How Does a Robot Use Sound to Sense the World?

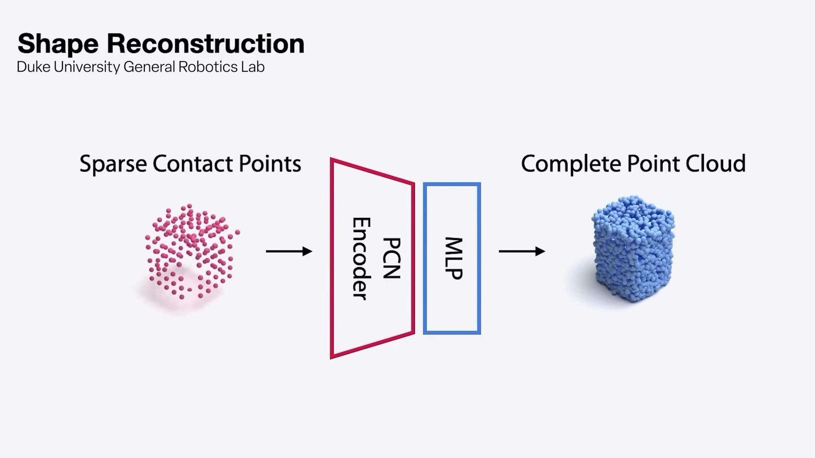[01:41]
what you actually end up with are points that you have contact with the object.